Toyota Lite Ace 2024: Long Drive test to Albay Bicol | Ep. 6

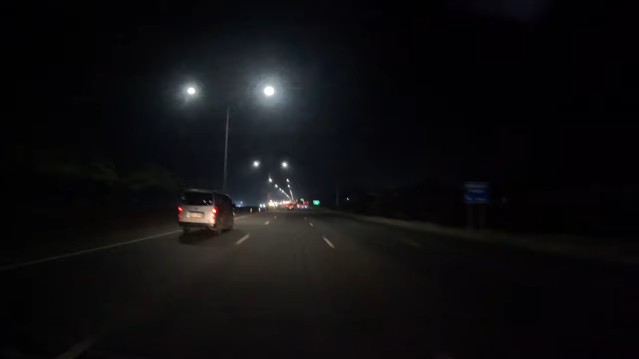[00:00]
Then, dito na tayo sa ano, NLEX. Nakapasok na tayo ng NLEX. Mamaya, check natin. Hindi pa, ano, hindi pa pumuputok yung araw. Wala pa. 4:30 pa lang. Maaga tayo umalis. Para pagdating natin doon, maliwanag pa. Yes. Tayo, 5:30 na.